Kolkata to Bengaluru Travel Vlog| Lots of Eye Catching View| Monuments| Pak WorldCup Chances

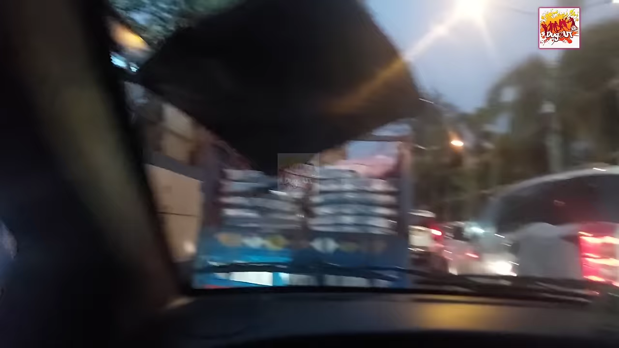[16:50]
बसे भी यहां पर चलती है एरपोर्ट
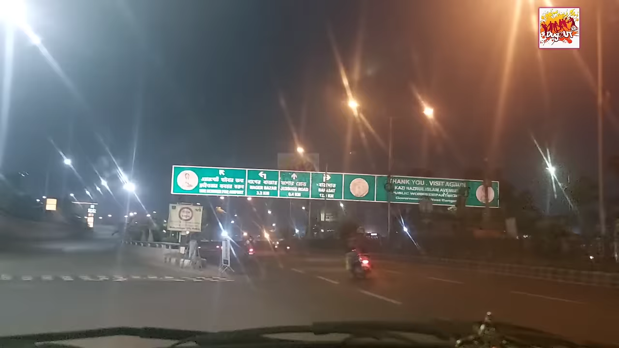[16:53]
के करीब हम पहुंचने वाले
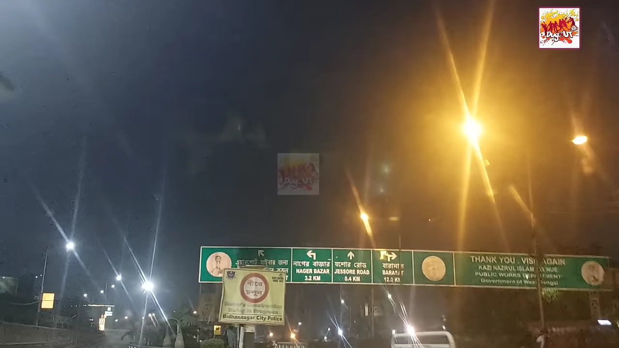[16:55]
हैं एरपोर्ट की हदूद में और यह हम फ्लाइओवर